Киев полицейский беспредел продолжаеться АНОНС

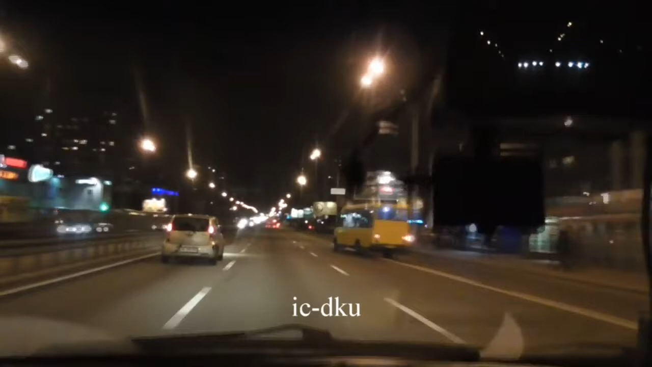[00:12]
Так, як ми бачимо, що в пункті 17.1 написано, що полоса общественного транспорту повинна бути обманена знаками, а тут знаків немає на цьому проміжутку, що ми скільки їдемо, скільки знаків зовсім немає. От, тут так не можна, я зрозуміло.